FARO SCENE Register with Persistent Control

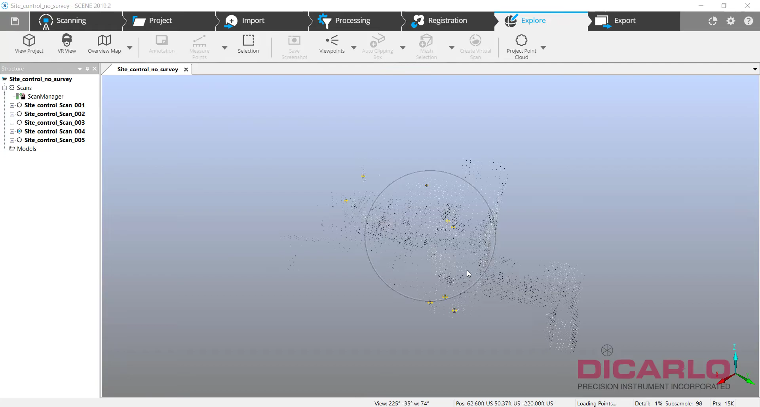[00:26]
You look at the project itself nothing fancy just two rooms with
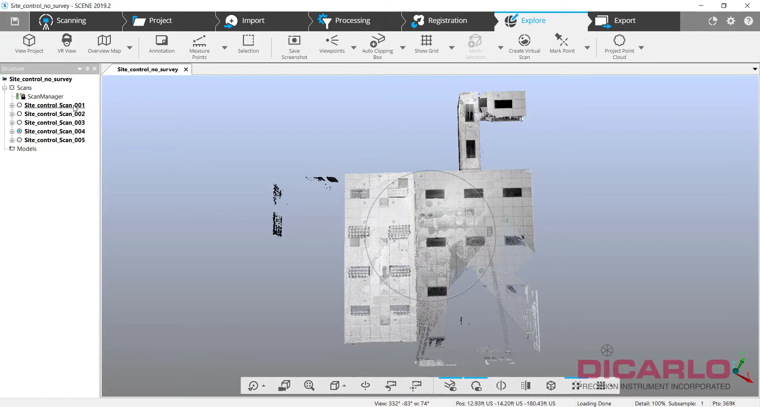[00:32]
a couple of scans one two three five scans all put together. Now what I'm going to be assuming is
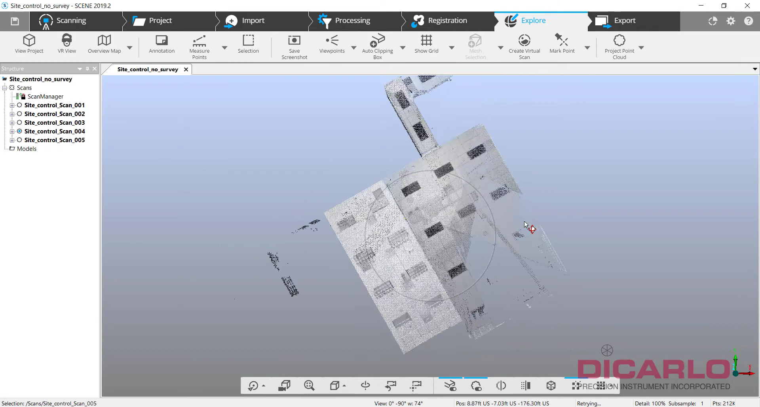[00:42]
that we have rotated this right meaning it's already inheriting the correct rotation of the project that we're talking about.
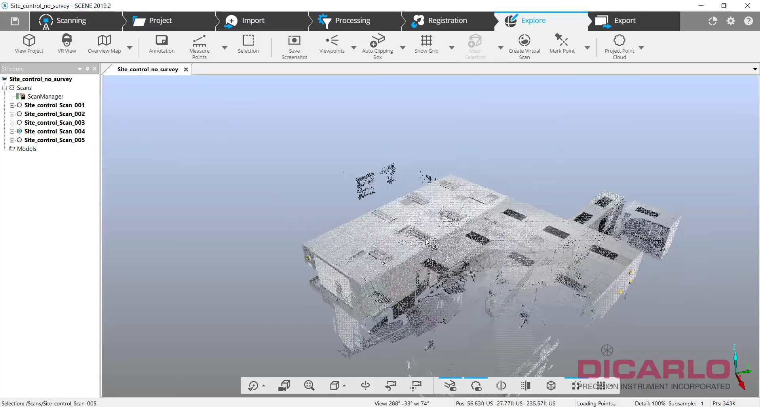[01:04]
So the prerequisite to this is we need to have some control so I actually have some targets in the classroom over here that I've already marked.
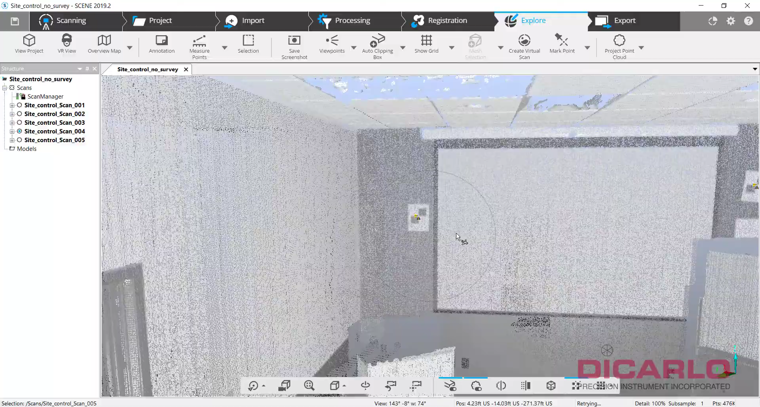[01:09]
I also notice that I have some targets that I didn't
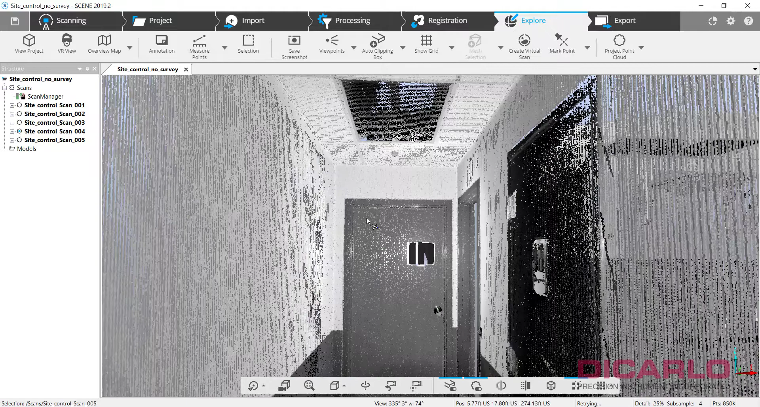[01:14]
mark yet so I got a couple of them over here so in order to do that only
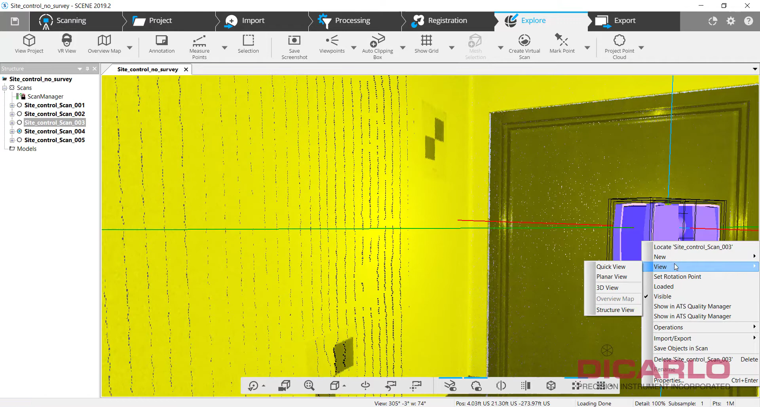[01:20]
just mark these and again the prerequisite
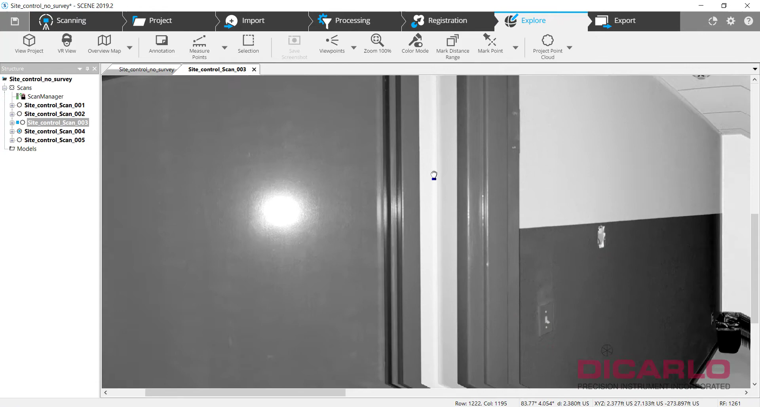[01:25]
for this to actually work successfully is at least three targets. So I'll do checker targets here and another check target over here okay and because I know I made a mistake over here
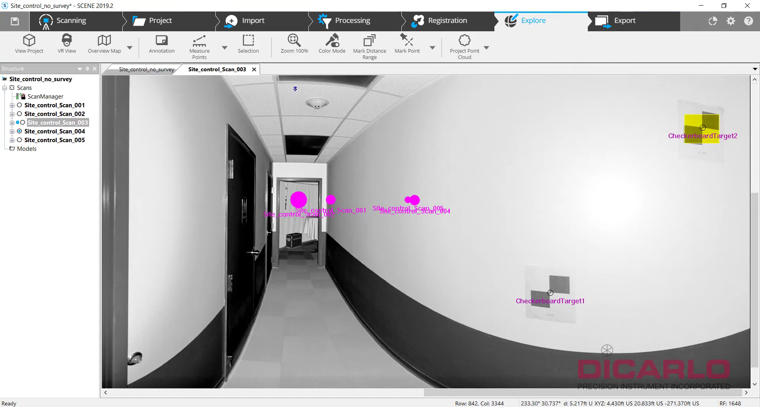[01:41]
I'm also going to pick something very unique over here like the actual smoke detector over here so we'll hit okay again that's three because that's one target second target
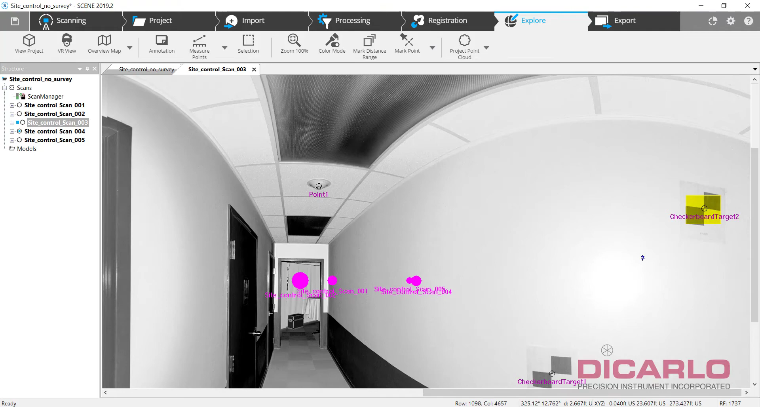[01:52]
and a third target nothing else in this corner of the actual hallway.
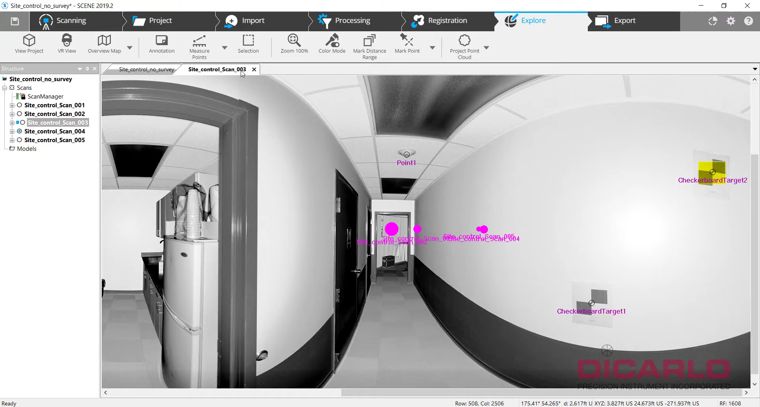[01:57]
So once I have all the targets identified what I need to do is I would hit
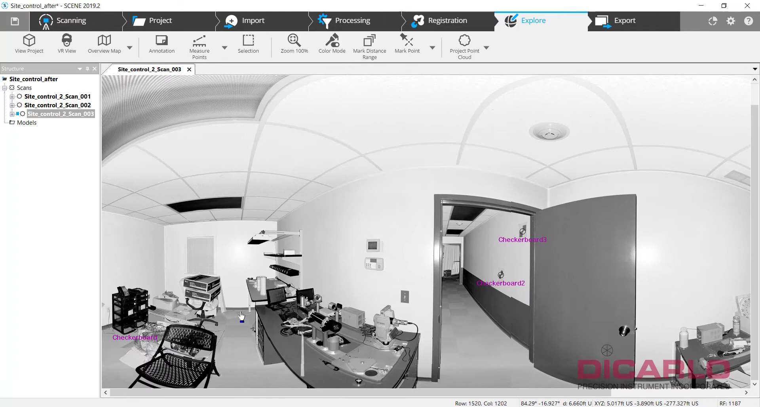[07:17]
I don't see, oh there's one more that we know is kind of irrelevant so I'll kind of delete this guy because that's definitely not a target.
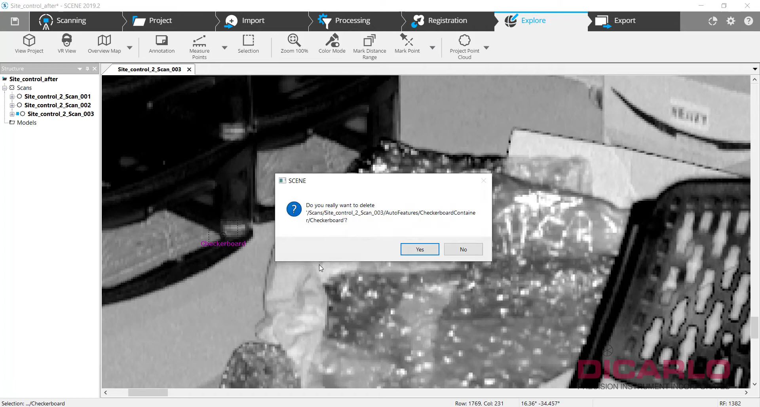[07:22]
I like to go through my targets as
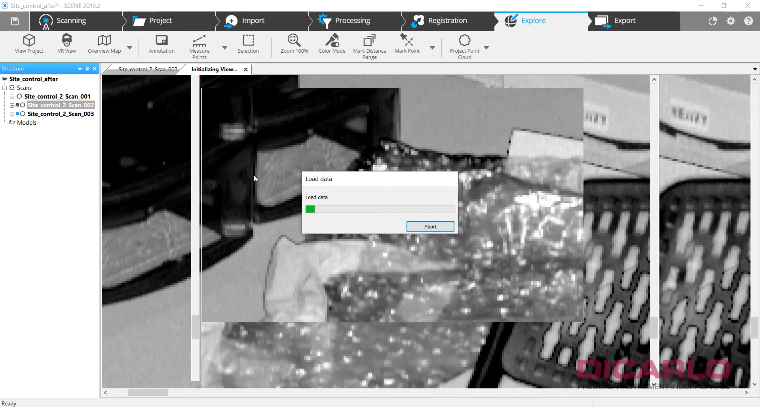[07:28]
a measure of just checking that it found what it needed to see.
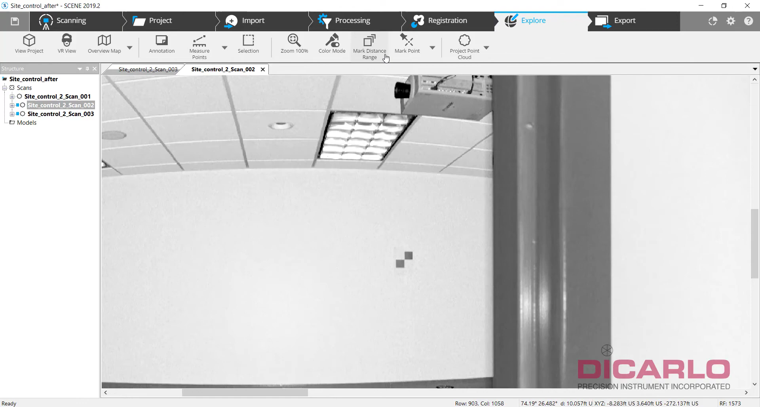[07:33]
For example, it didn't find that guy. So we'll kind of tell it to go ahead and find that.
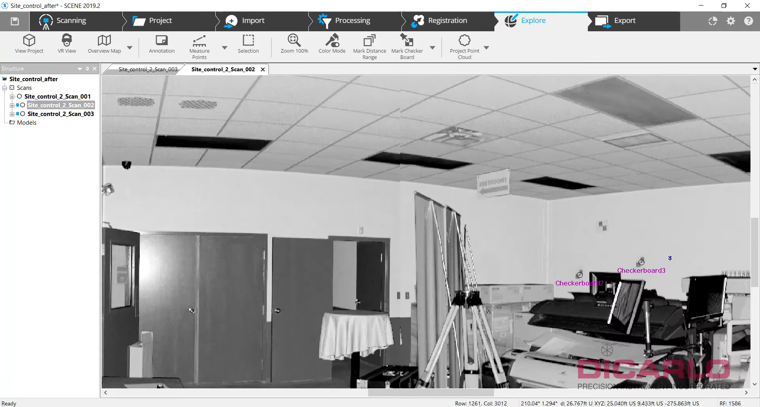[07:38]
It didn't find that guy. So we'll do that. Those two it did find.
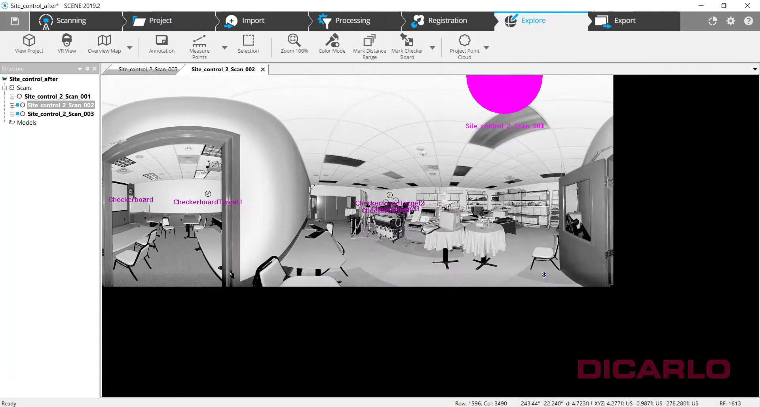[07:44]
What else did it find? Everything else looks okay. And we'll do one more.
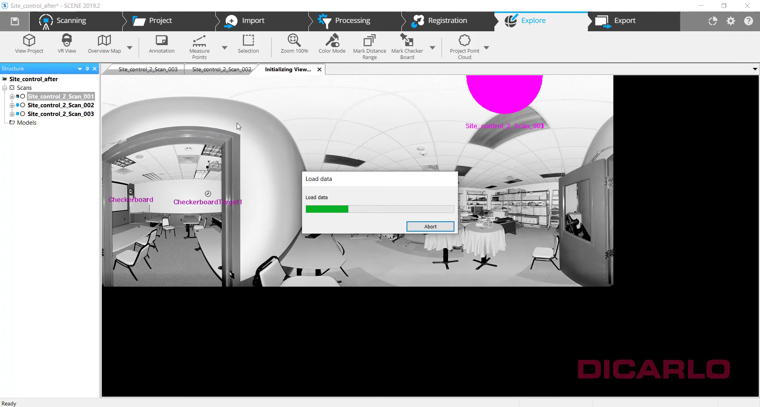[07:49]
I do this audit every once in a while when I'm, when I'm doing automatic target recognition.
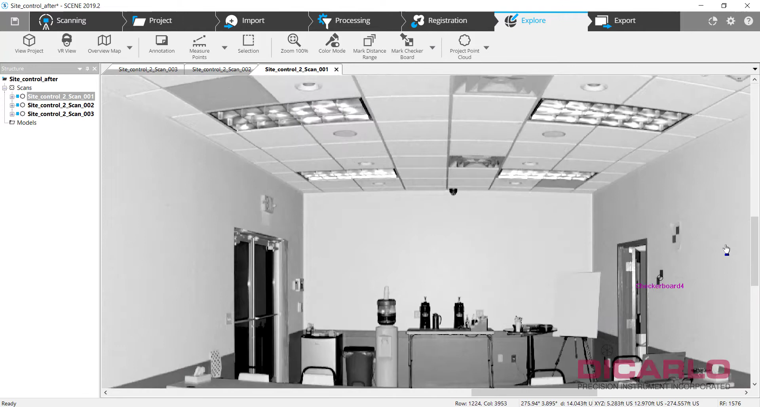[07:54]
See, it didn't find this one, but I know it's at a very steep angle. So this will probably not work.
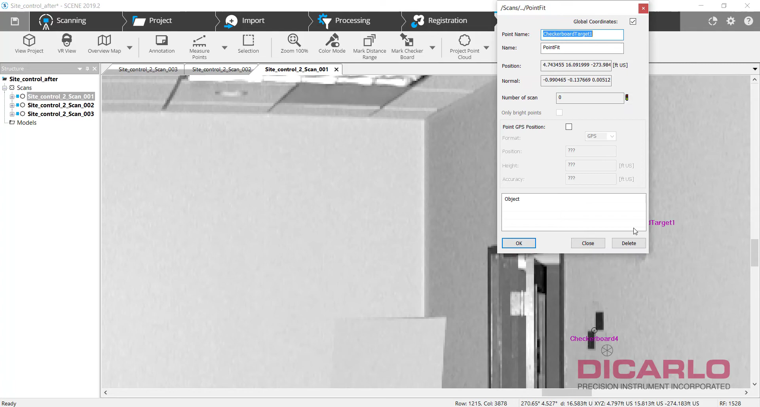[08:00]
Yup, that's wrong. That's definitely not there. So the algorithm was correct.
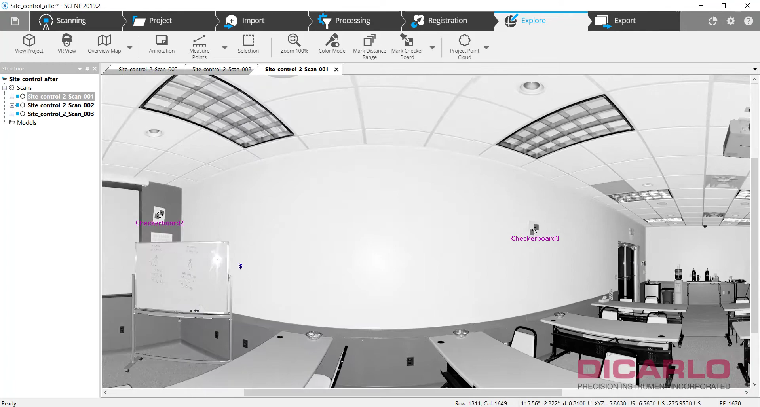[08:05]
I'm not trying to actually match it. So these are correct.
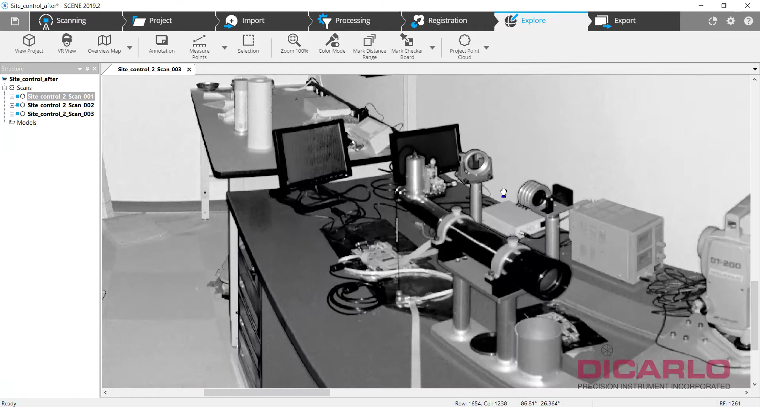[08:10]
The only other target that we might want to mark is that smoke detector.